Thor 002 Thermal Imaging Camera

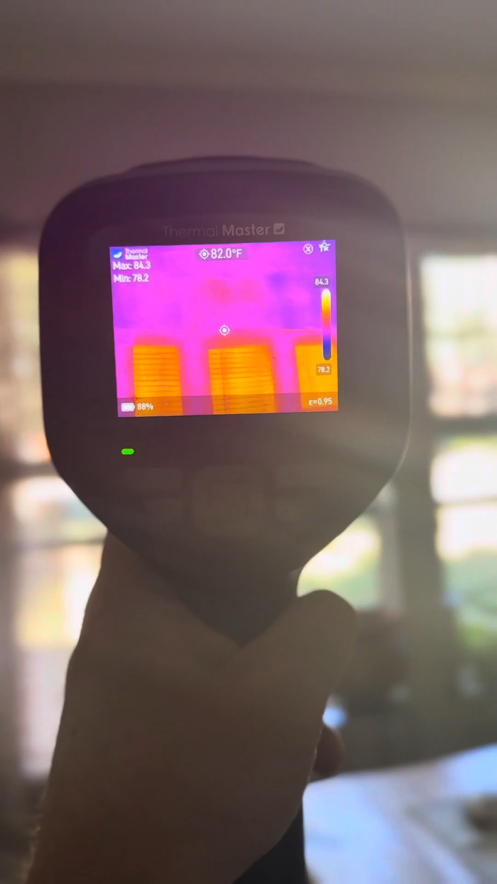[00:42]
On screen: spot 82.0°F
So getting the Thermal Master turned on, we're looking for, you know, pockets or areas of missing insulation.
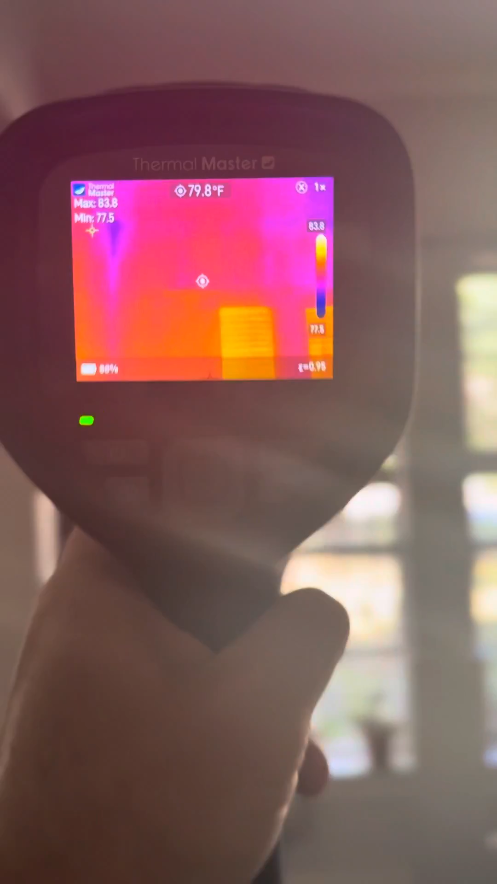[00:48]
On screen: spot 79.8°F
You'll notice that we've got our temperatures up there in the top left. You'll notice a little bit of heat coming through this window.
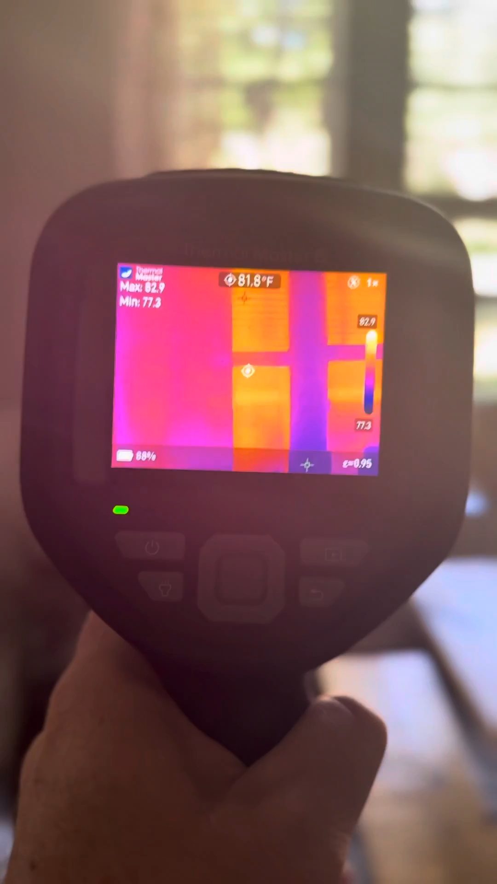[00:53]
On screen: spot 81.8°F
And we're just looking at the resolution. We're looking at the clarity.
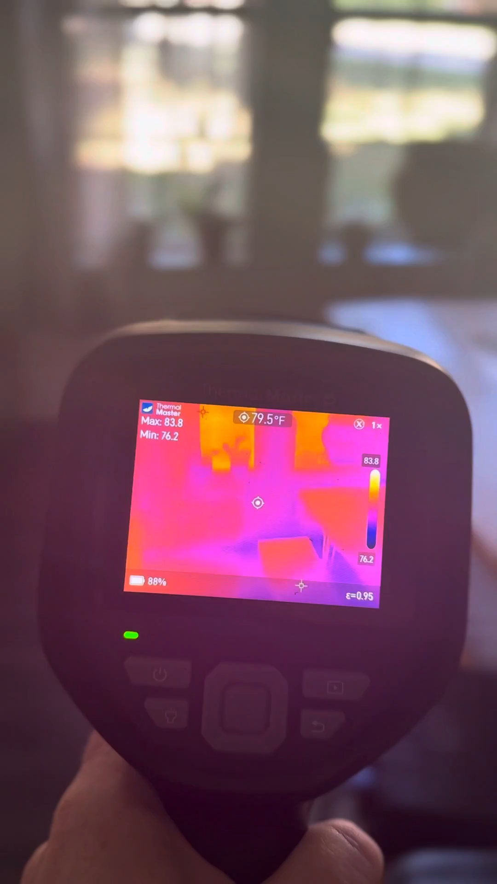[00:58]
On screen: spot 79.5°F
I'm not seeing anything around this area. So with the FLIR camera, we've got our temperatures kind of over here to the right, our highs and our lows, and then our wall temp.
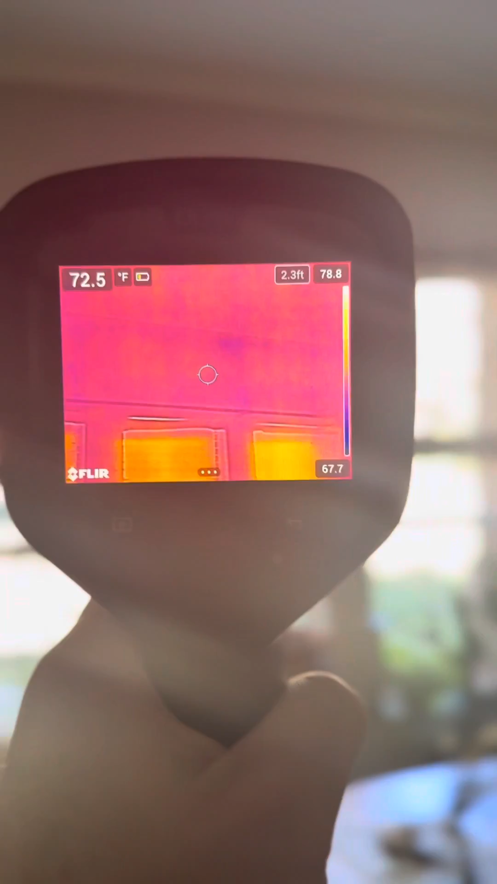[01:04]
On screen: spot 72.5°F, scale top 78.8°F, scale bottom 67.7°F
Same thing, looking around the windows, really nothing to see here.
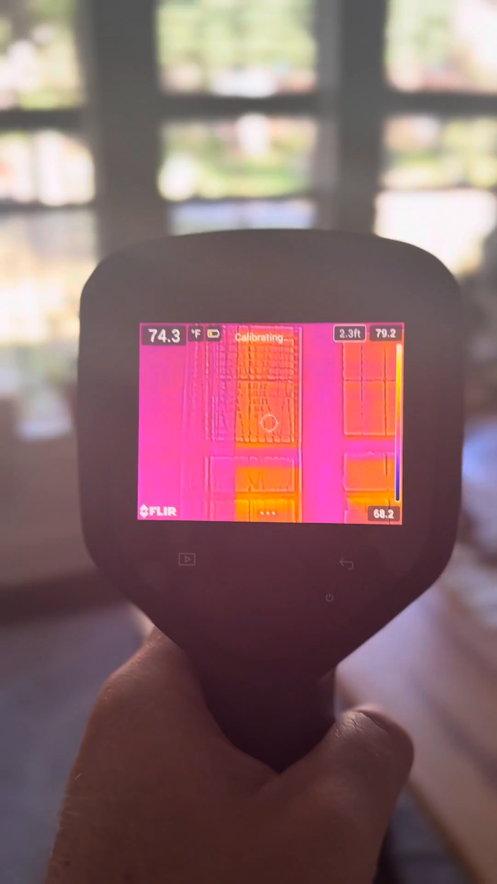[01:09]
On screen: spot 74.3°F
It is initializing just for a second there, but, you know, we're looking at the resolution, maybe the details and like seeing the pattern of those curtains compared to the other one.
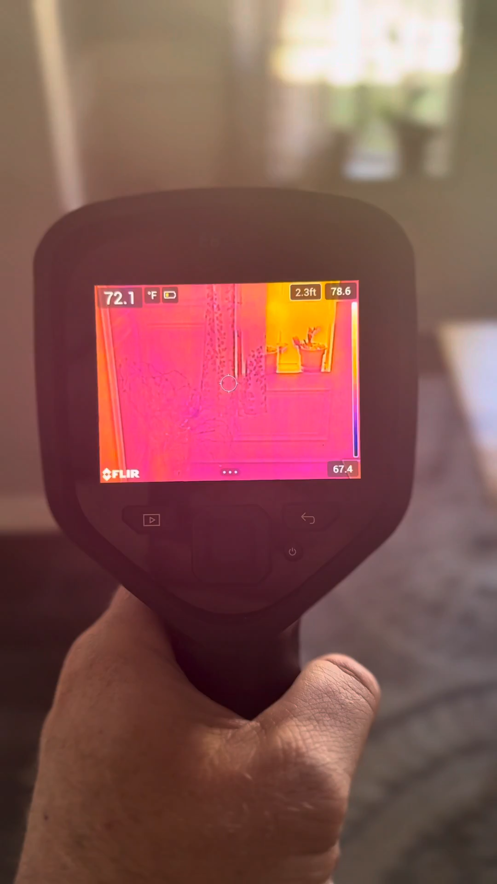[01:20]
On screen: spot 72.1°F
And if we're checking something like say the temp differentials,
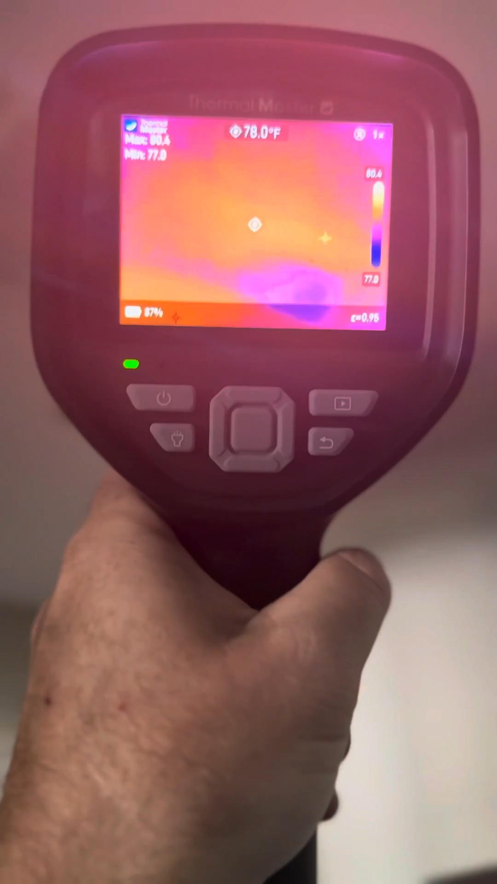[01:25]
On screen: spot 78.0°F
we're going to see that we've got, you know, right around 76 degrees at the return air.
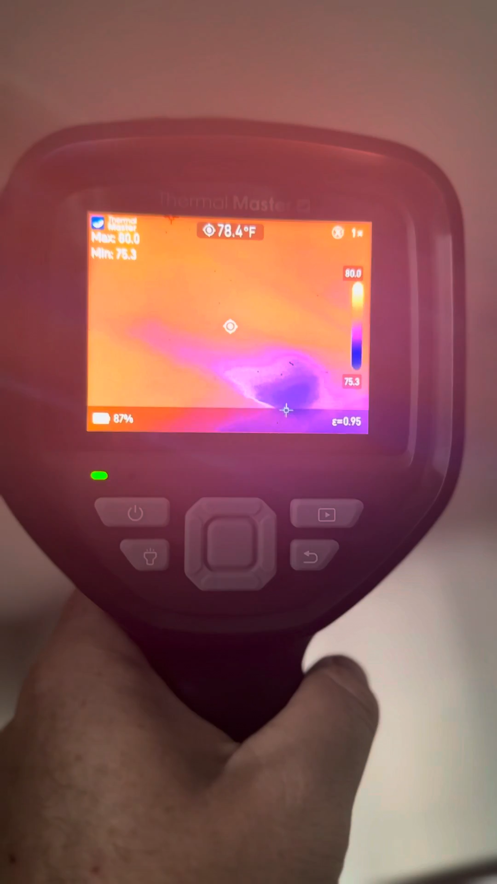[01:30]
On screen: spot 78.4°F
You can see a little cool spot there where some of the airflow is going.
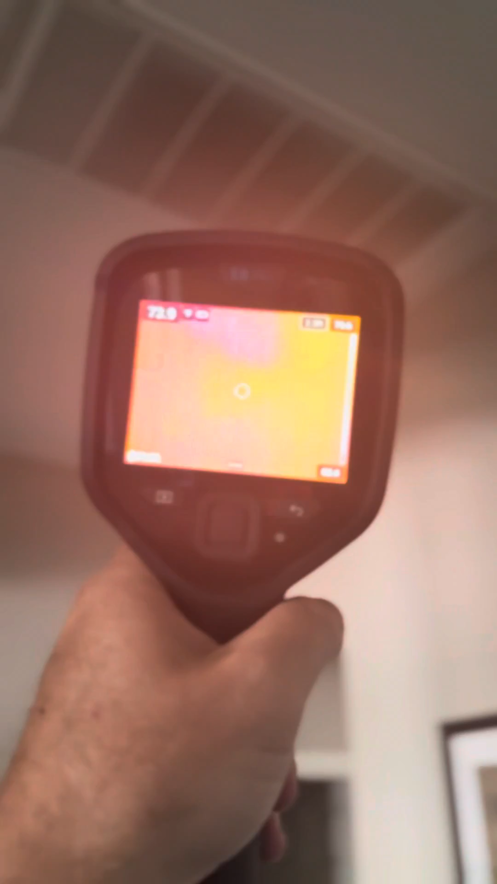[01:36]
And with the FLIR E8, we're seeing almost that same spot.
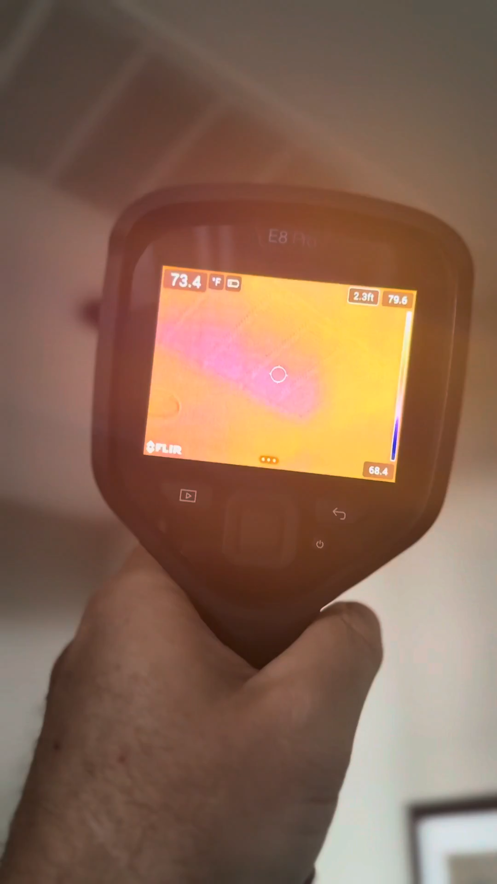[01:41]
On screen: spot 73.4°F
You know, temperatures are a little different depending on your settings, but we're looking at the resolution.
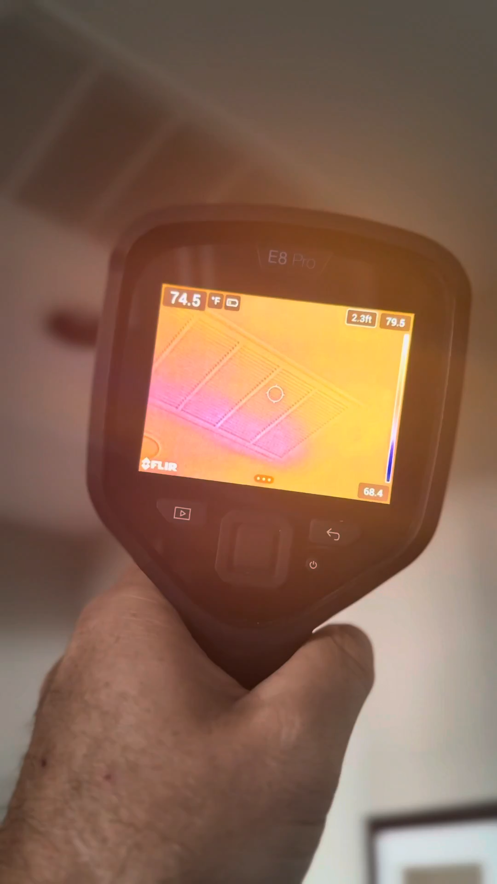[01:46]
On screen: spot 74.5°F
We're really looking at the quality and just seeing a comparison.